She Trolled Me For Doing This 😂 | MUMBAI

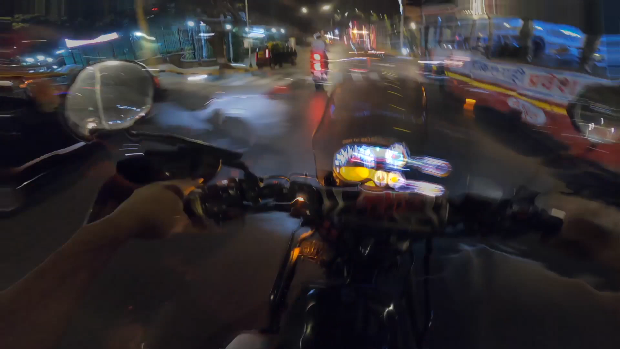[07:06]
ओके गाइस तो हम लोग ने एक वेज सैंडविच खाया छोटा मोटा ठीक था मतलब वेज के हिसाब से इट वॉज नाइस और ये मरीन ड्राइव की सड़कों पे हम लोग घूमते हुए ये सबसे बड़े बड़े होटल भाई मुंबई के ओबेरॉय ट्राइडेंट
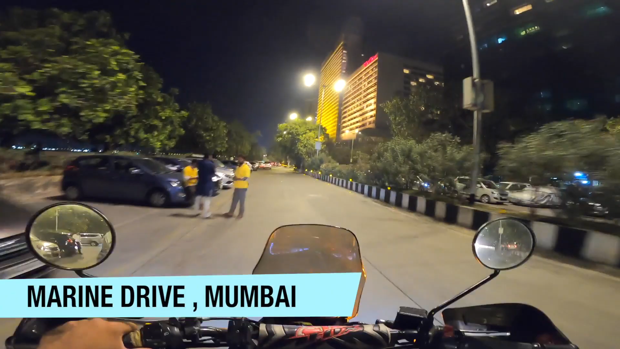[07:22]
क्या जगह है भाई साहब आलीशान मज़ा इधर ही तो है
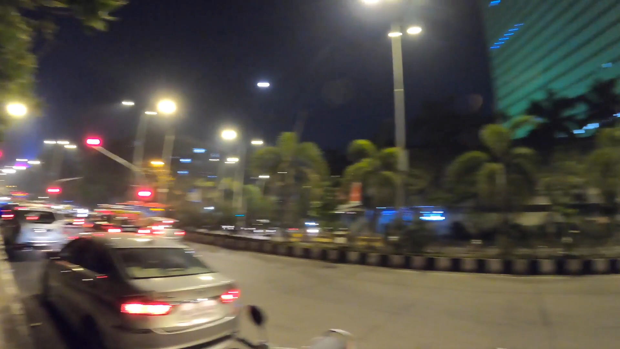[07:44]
पूरा भाई बम्बई क्या दिखता है यार रात को मतलब लगता ही नहीं इधर रात हुई है पूरा